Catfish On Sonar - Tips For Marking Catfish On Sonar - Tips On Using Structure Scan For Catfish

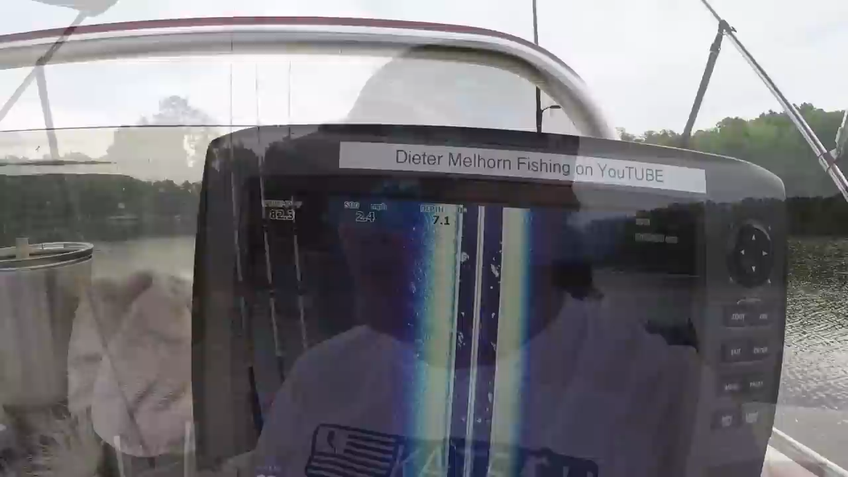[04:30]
So there's my side scan image, hopefully you can see that pretty good. There's a lot of bait in through here, a lot of bait schools. Right there's a fish, decent sized fish. Up off the bottom, you can pick it out pretty good. There's another one, barely off the bottom. There's a lot of bait through here.
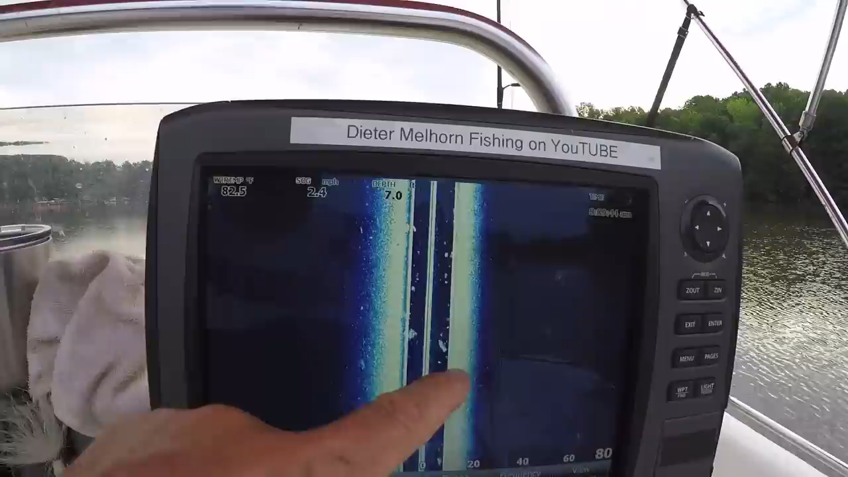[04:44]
On screen: water 82.5°F, speed 2.4 mph
And that's the thing that I have more confidence in than anything.
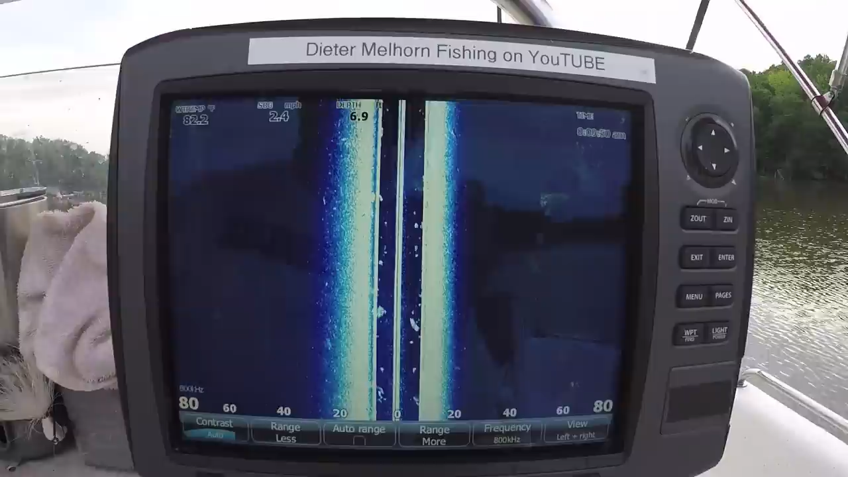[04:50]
It's great to see fish, I mean that's awesome, but I like seeing these schools of bait in through here. Like I said, if I was looking at my sonar, my regular sonar, probably wouldn't be seeing much of anything.
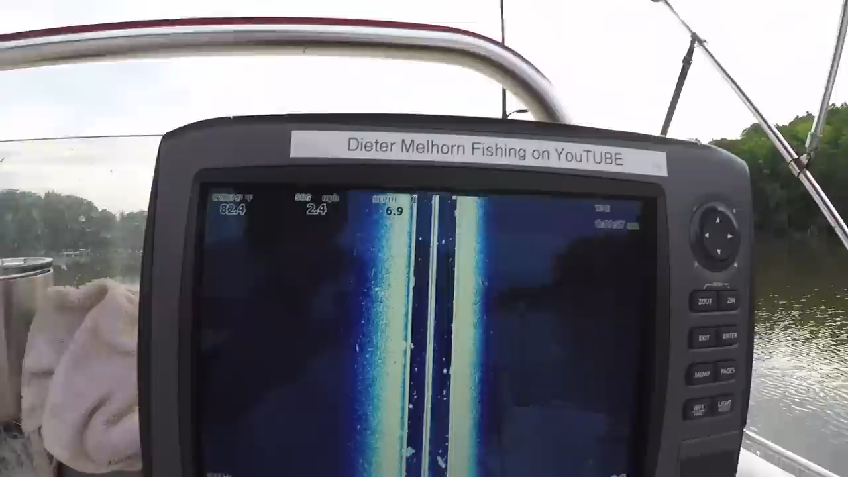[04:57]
I can punch over to that real quick. That's all you're looking at.
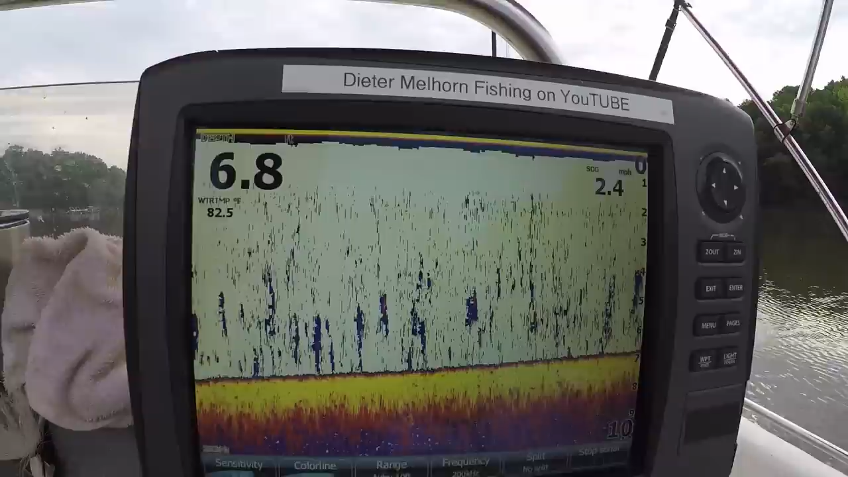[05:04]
On screen: water 82.5°F, speed 2.4 mph
You're looking at the very, the area that you're seeing here on the bottom, it's only maybe two feet wide. So you're not seeing a lot. That's why there's nothing showing up in here.
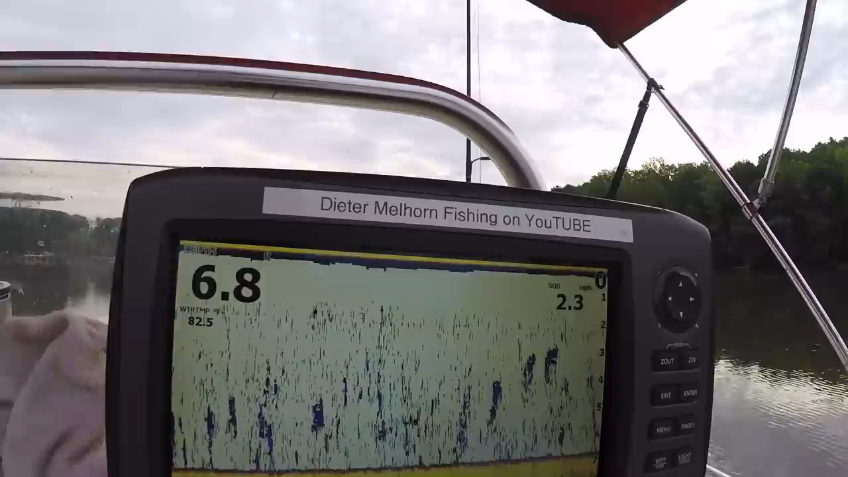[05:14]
If you see an arch in this area, you came straight over the top of it.
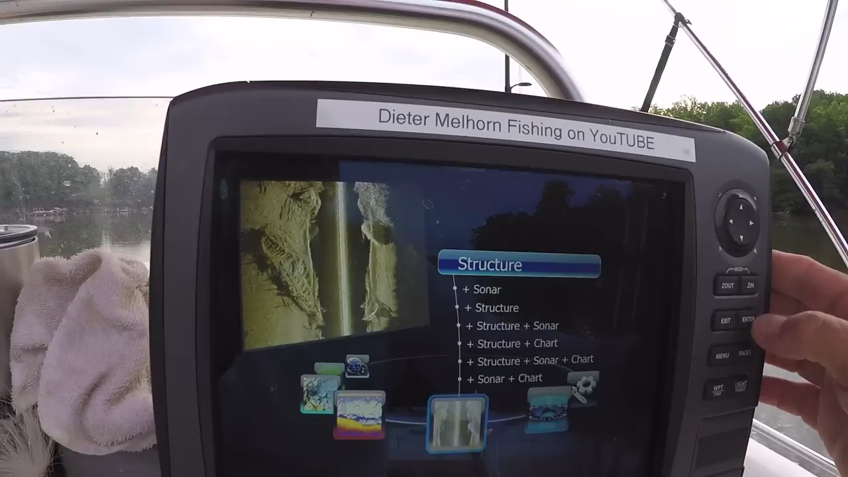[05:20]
So that's where, one place where structure scan comes in very handy, shows me there's bait all out through here, all out through the water column. There's a few fish in through here scattered out. So it's a place I feel pretty confident in, putting anchors down and doing some anchoring.
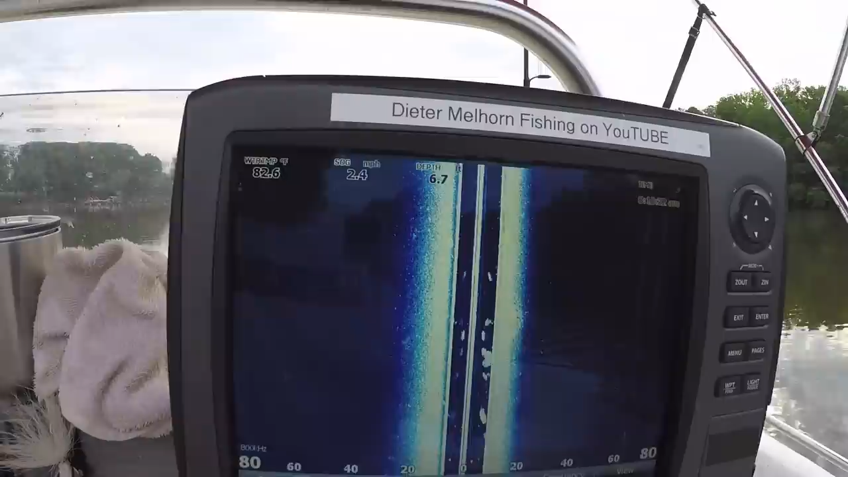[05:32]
On screen: water 82.6°F, speed 2.4 mph
I may try drifting it, but for now I'm going to try anchoring it just to see what's in here. All right, hopefully that gives you some information on what to do here in shallow water, especially if you have structure scan. I'm no sonar expert by any means, but that's just kind of what I do when I'm trying to find fish in here.
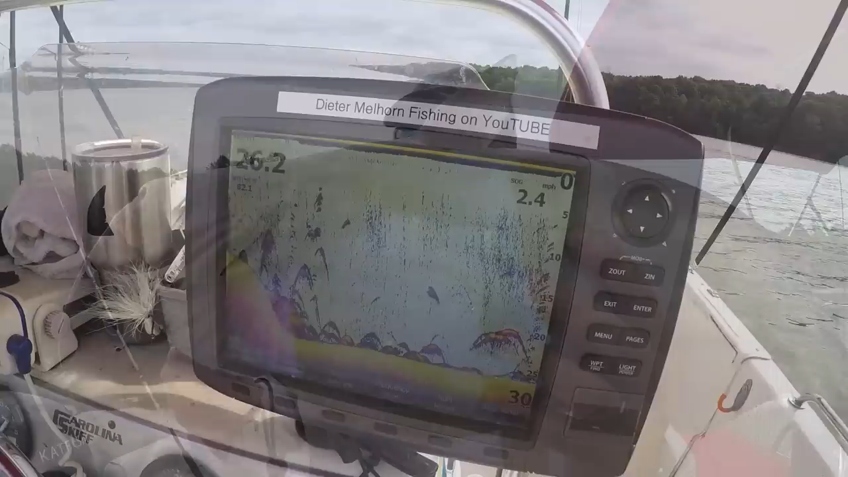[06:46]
All right, some of you asked me about sonar. Well, here's some deep water stuff. That, that, that.